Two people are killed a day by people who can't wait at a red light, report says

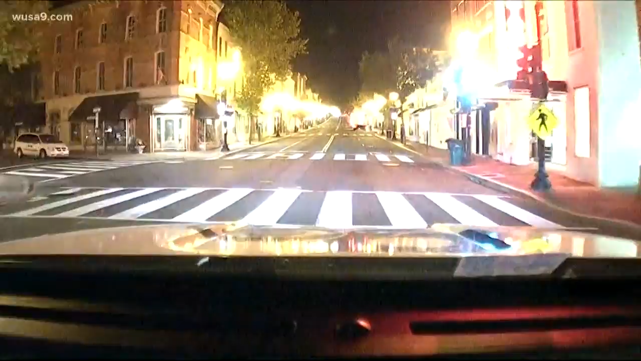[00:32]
Do you want to give you a look at the roads here right now? Pretty quiet right now. And it turns out that DC, when it comes to the DMV, is actually one of the best places when it comes to following the rules. Alarming new data from AAA about this.